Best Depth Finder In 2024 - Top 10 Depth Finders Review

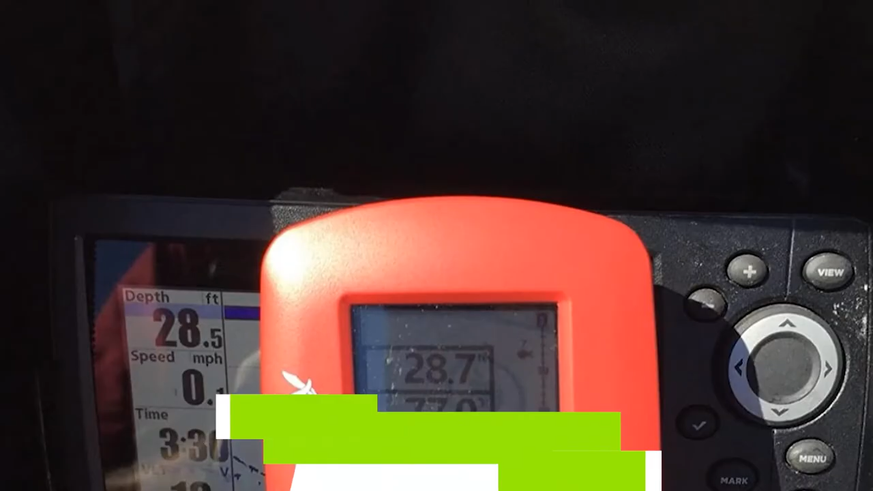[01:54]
The dual-beam sonar comes with two functional airway frequencies 200K
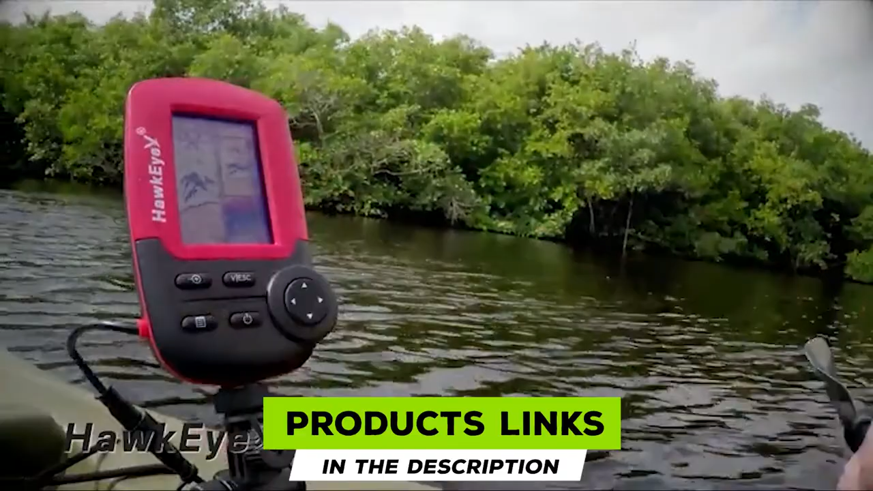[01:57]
HC and
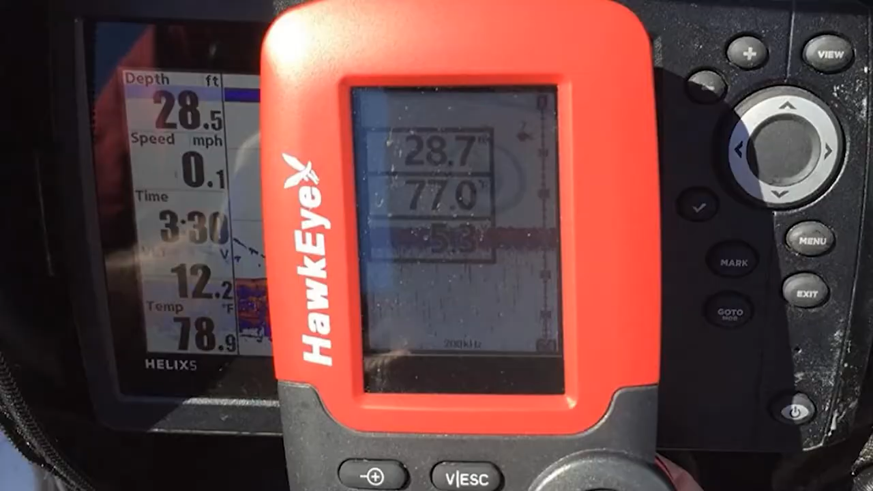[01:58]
On screen: speed 0.1 mph
83K HC so you can fine-tune your readings for shallow or deep water.
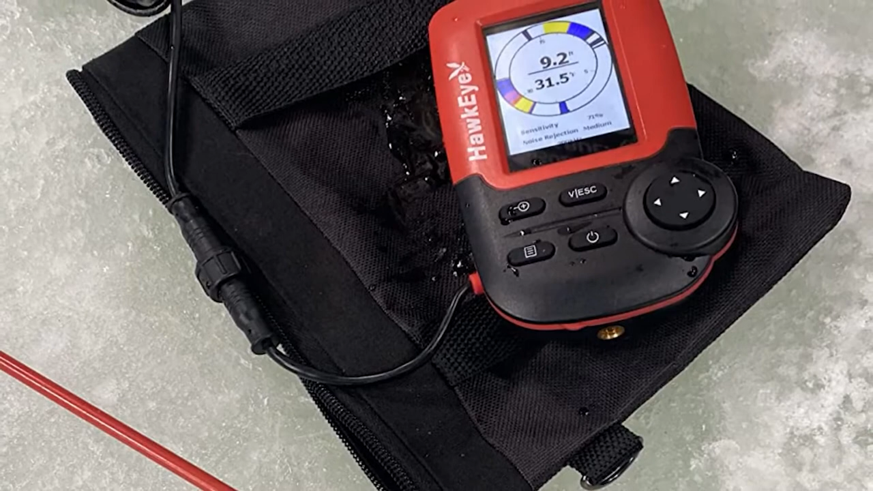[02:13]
You can instantly see the depth of fish, water depth, as well as the composition of the bottom up to 240 feet down.
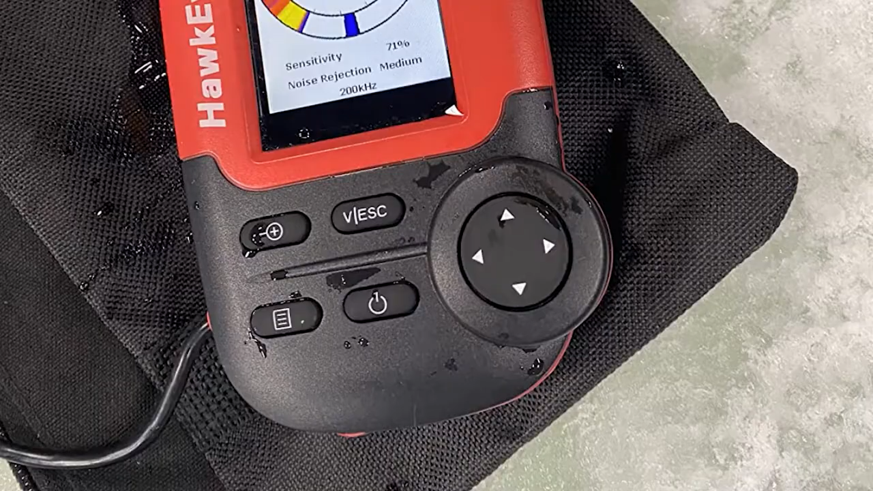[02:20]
The unit includes five levels of adjustable sonar sensitivity, audible fish alarms, and real-time water temperature readings.
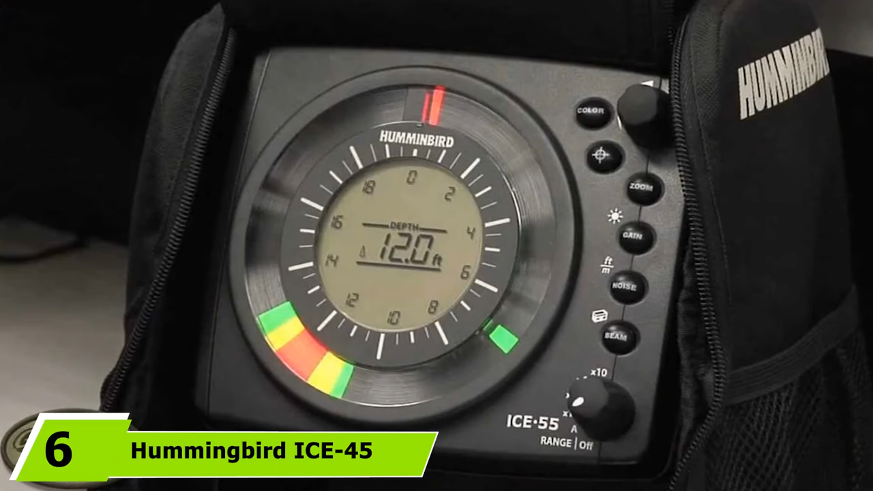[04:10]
On screen: depth 12.0 ft
The number 6 position is dominated by Hummingbird ICE 45. The ICE 45 provides real-time digital depth data beneath the thickest of ice.
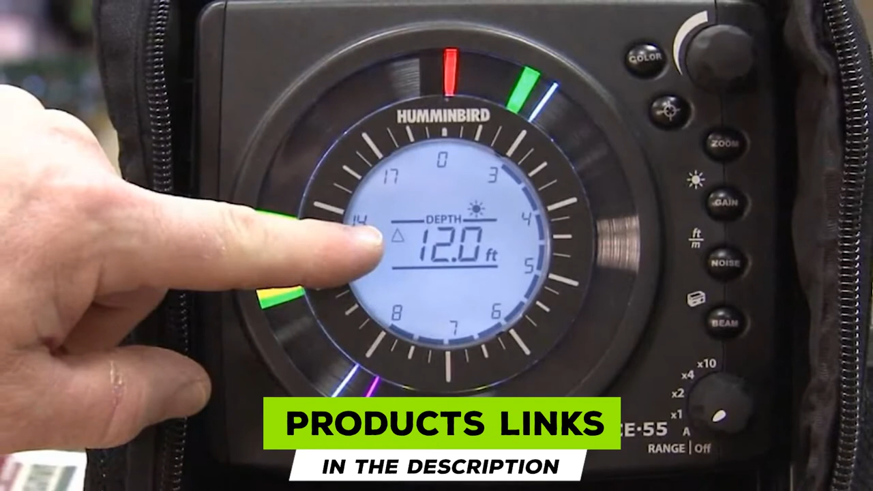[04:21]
On screen: depth 12.0 ft
Extreme temperature backlit LCD instantly finds and reports the lake bottom, setting the flasher scale automatically no guesswork involved,
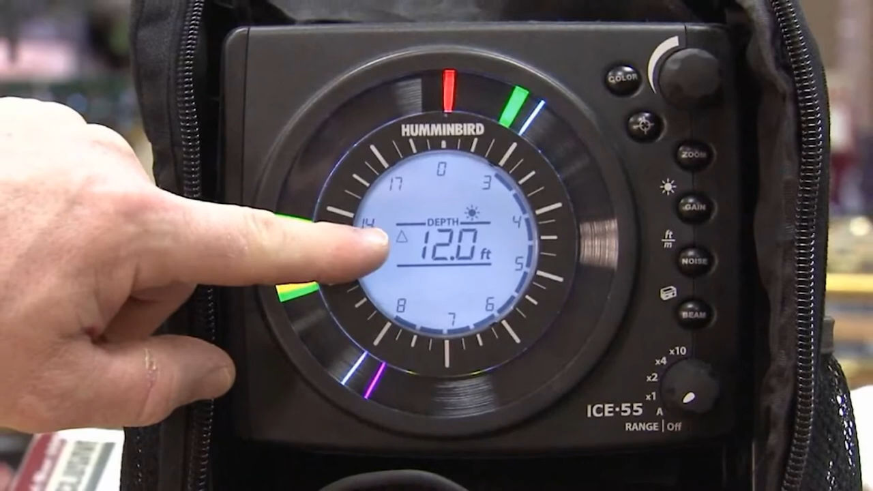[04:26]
On screen: depth 12.0 ft
and the fully adjustable zoom lets you see any part of the water column in full detail.